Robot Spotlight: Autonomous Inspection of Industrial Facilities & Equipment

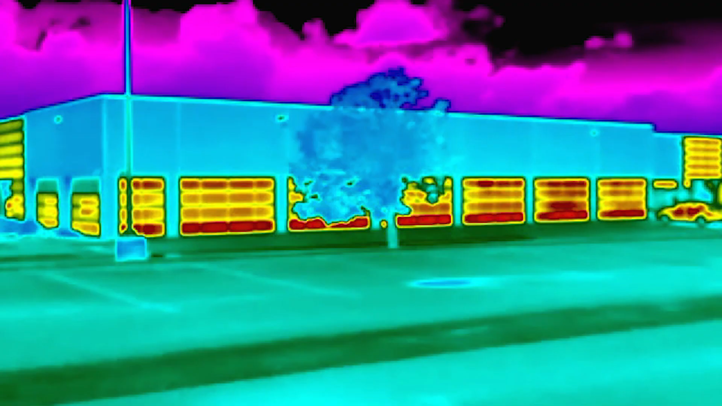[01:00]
optical data, acoustic data and lidar data.
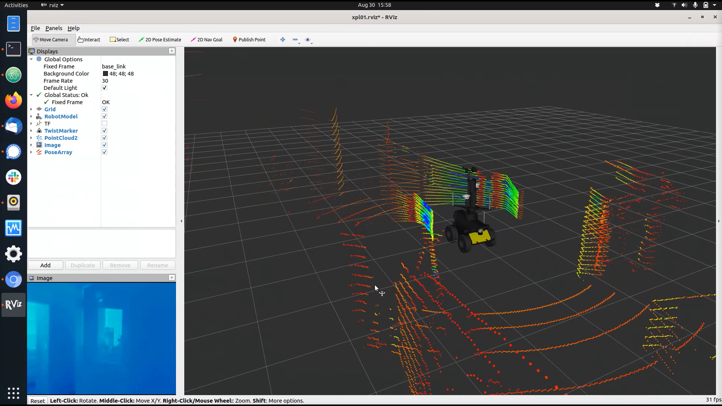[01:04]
The data is collected through our indoor nav software or outdoor nav software stored locally on the robot and is downloaded to an external server at the end of the day.
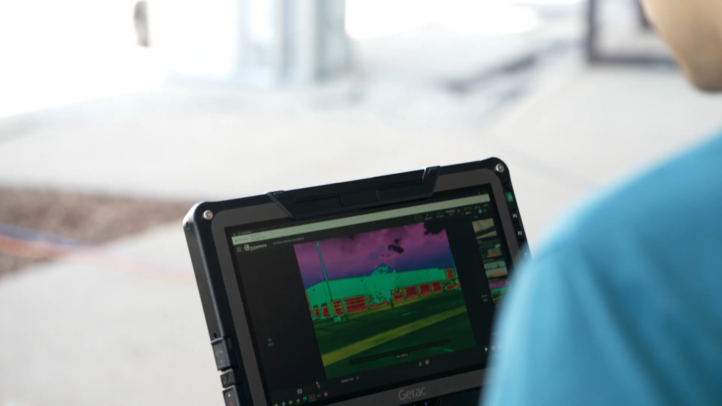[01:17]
This data will be used to generate a three-dimensional
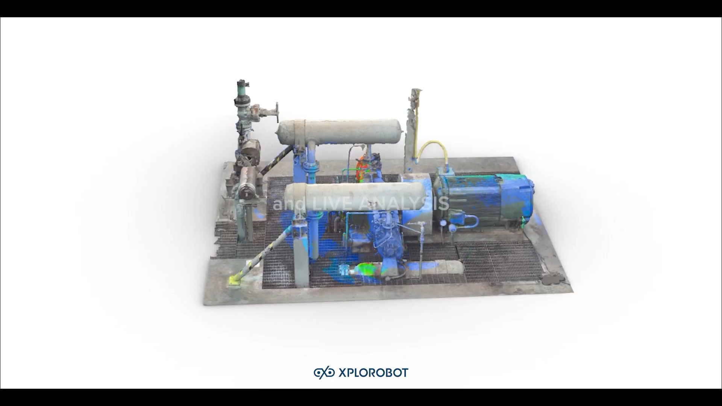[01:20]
model of the plant facility and specific equipment and then that
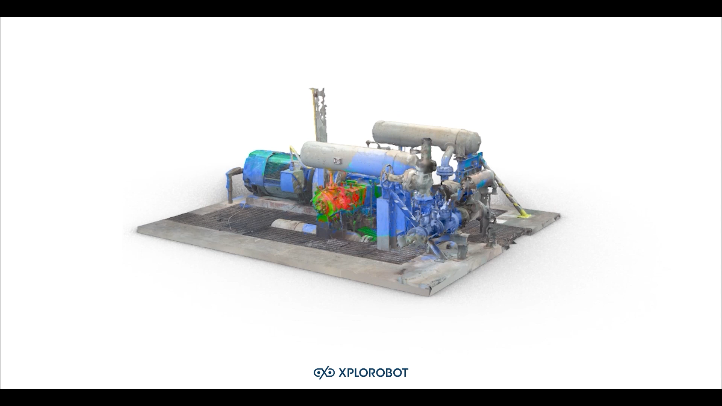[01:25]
model can be analyzed to determine deviations from the normal operating state of the equipment on a daily basis.
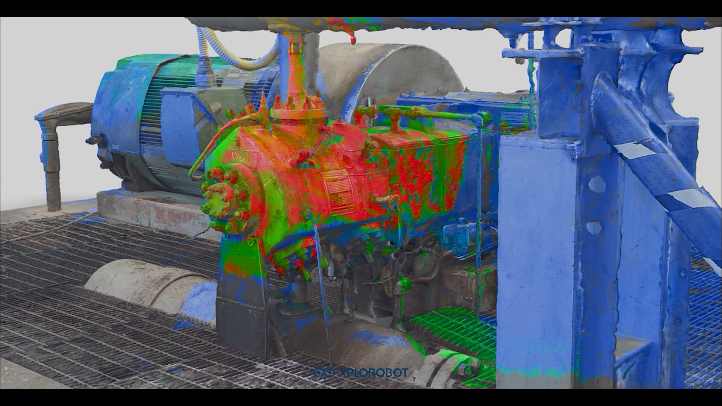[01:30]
So what kind of unique design features are there?
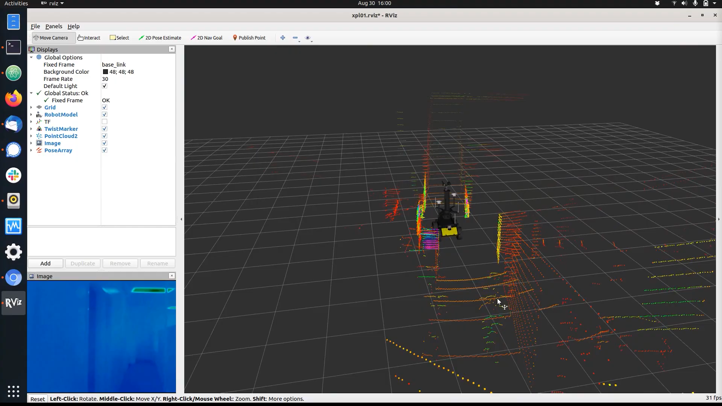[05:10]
cloud data from this LiDAR and integrate it into the sensor data to generate our three-dimensional models. So what kind of software is this robot running? So this robot runs both our indoor NAV and our outdoor NAV software.
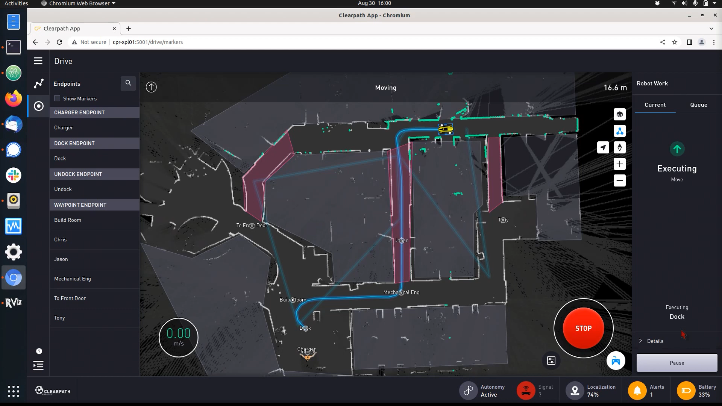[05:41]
The indoor NAV software allows the robot to navigate autonomously in a structured environment, so in an indoor situation.
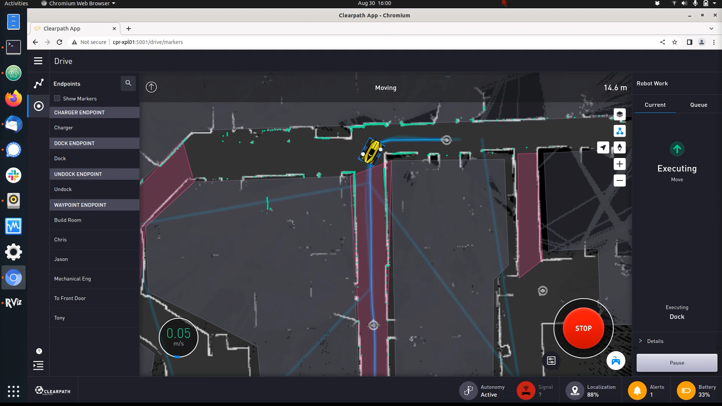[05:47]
In addition to that, the robot runs a standard ROS environment.
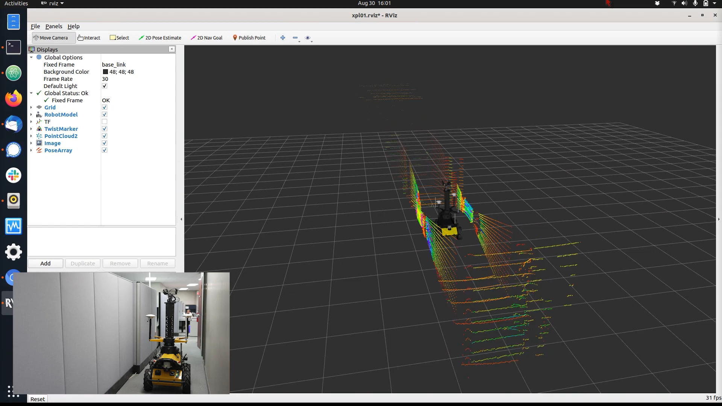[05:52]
All of the sensors are available within the ROS environment for the user to
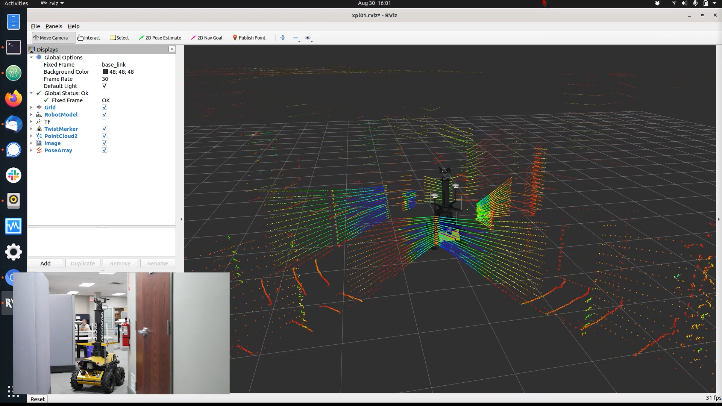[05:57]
pull the data and manipulate it as they see fit. That's it for our video today.